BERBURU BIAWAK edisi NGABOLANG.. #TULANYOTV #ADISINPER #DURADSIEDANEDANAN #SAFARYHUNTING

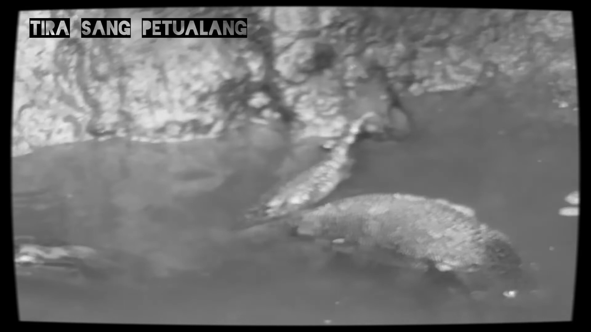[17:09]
Nah, dan di tadi nah di sebelah sebelah kiri ya. Anaknya nih.